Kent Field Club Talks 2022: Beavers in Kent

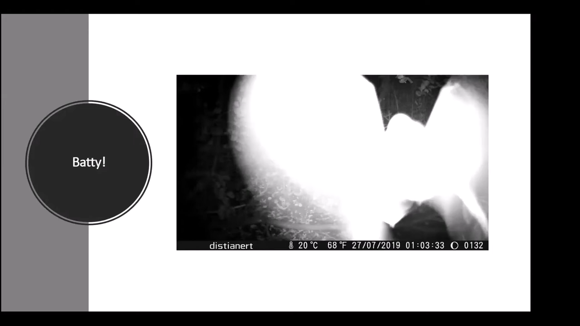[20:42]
I've seen herons sort of stabbing into the water, which is quite commonly seen. I've never seen them walking out of the water and then continually stabbing at something in this way. It was really quite impressive. Another video here, the bat seems to have taken an interest. I assume there's insects flying around, or spiders maybe. I'm not very good with bats, I'm afraid. If anyone can identify that from this video, I'd love to know what species it is flying around, or if anyone knows anyone, I'd love to forward on the video to them. And some of the other things we've captured is a fox having a rather a private moment, or so it thought it was a private moment anyway.
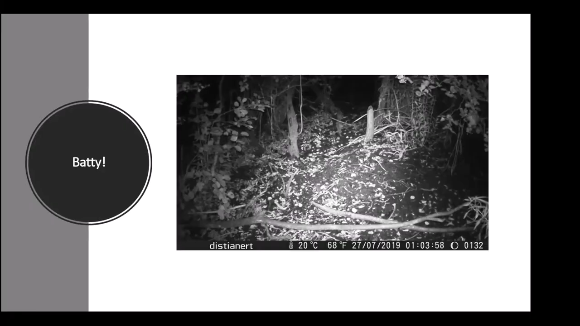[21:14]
I'm sure Mielsti probably walked in that little deposit there that it left for us, I imagine.
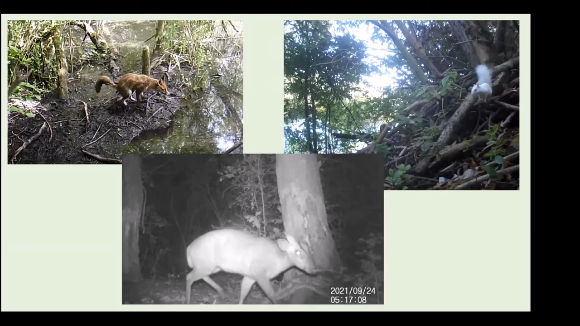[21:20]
There's a picture on the right is a white squirrel on top of a beaver lodge. And the picture in the middle, the bottom middle, is a muntjac deer, which in this particular location, I spoke to the land manager, and he said there's not been any records of muntjac yet. So as far as we're aware, it's the first record of a muntjac in this particular area. So again, having these camera traps out looking for beavers is starting to gather some interesting records.
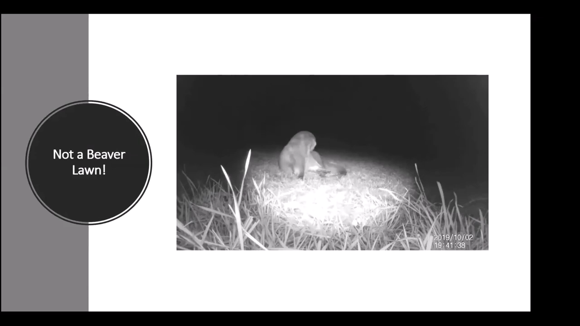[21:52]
Now this video was also an accident. Beavers have been known to graze on grass, and we found this sort of patch of grass that was flat and assumed that, or hoped that, it was a beaver up because we knew beavers were in the area.
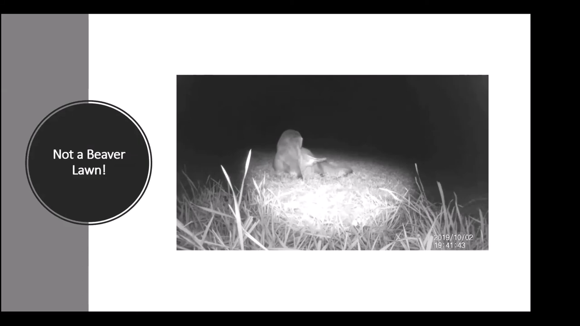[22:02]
So when we put the camera on it, we managed to film right in the middle of the spotlight an otter coming up quite relatively early in the evening if you look at the timestamp.
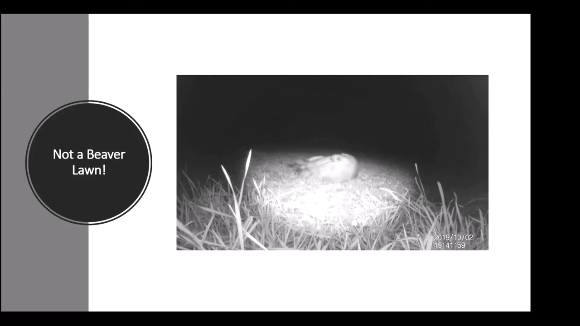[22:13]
And it was there for about 15 minutes, just having a good scratch and roll around. I don't think you can see from that particular video, but other videos confirmed it was a dog otter.